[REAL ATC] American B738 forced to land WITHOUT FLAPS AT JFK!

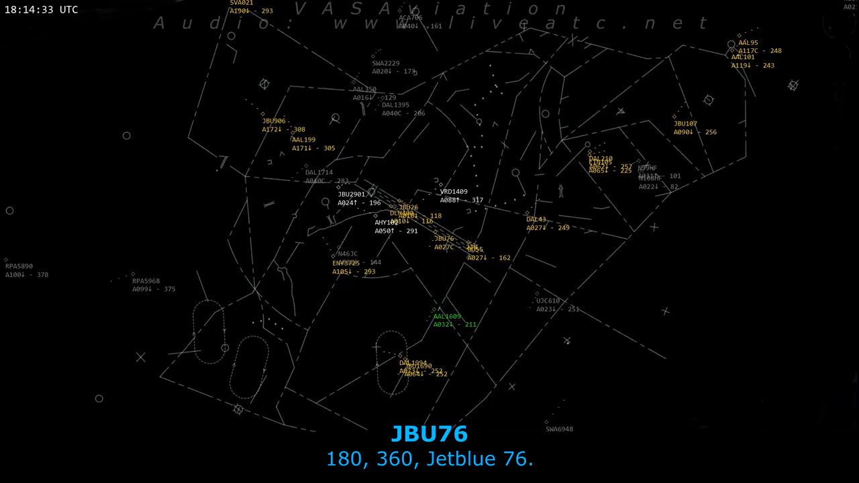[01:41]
Approach American 1609. That's fine, let me know. American 1609, how's everything going?
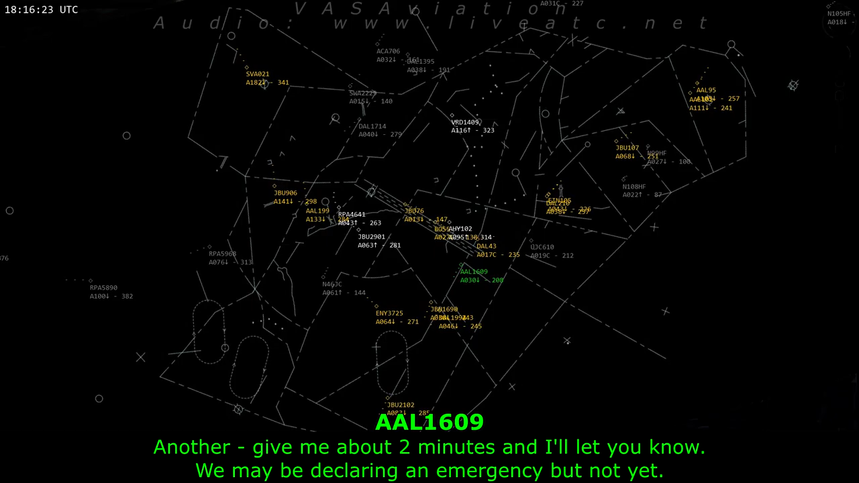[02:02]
Another, give me about two minutes to let you know. We may be declaring an emergency, but not yet. Roger that, sir.
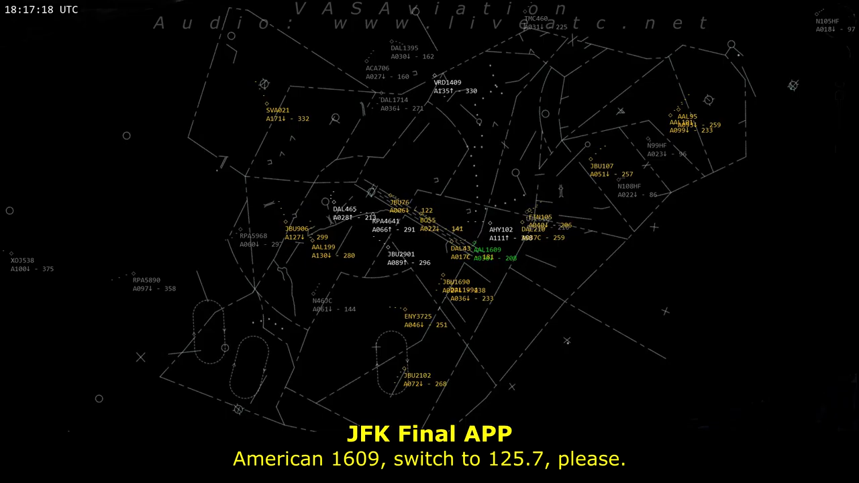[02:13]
American 1609, switch to 1257, please. 1251, good day, sure. American 1609. Talk to you in a bit. Okay, he's American 1609 with your level 3 tail.
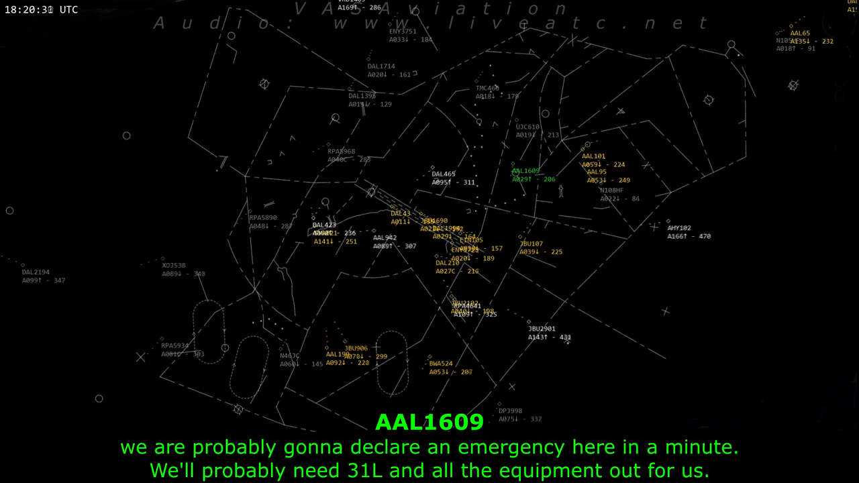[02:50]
We'll probably need 3-1 left, and all the equipment out for us. American 1609, Roger that.
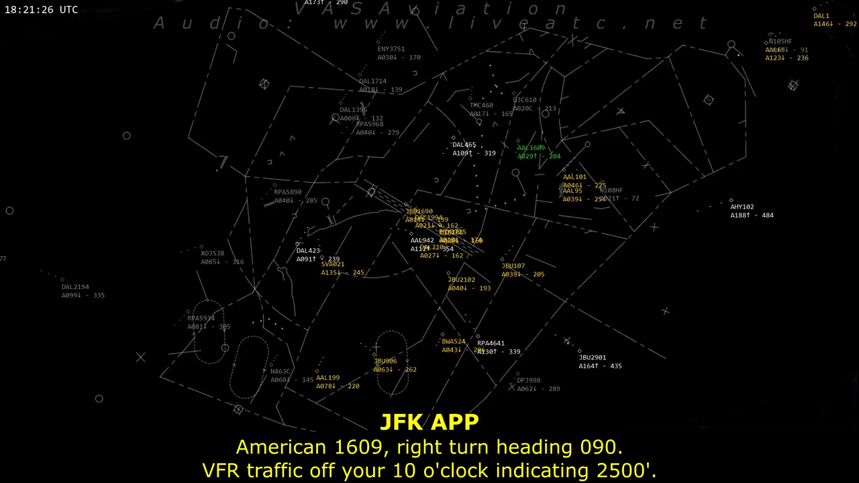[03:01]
American 1609, flight 102090, DFI transport to a ton of process to southeast front, indicating 2,500. Okay, we, uh... American 1609 is oversharing, that's right, we're behind us, now about 1100 feet below us.
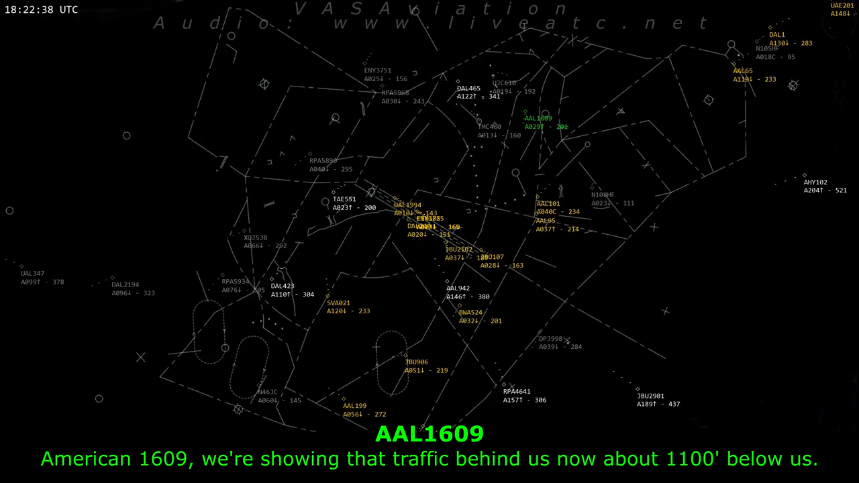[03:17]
Roger that. And we'll go on back down.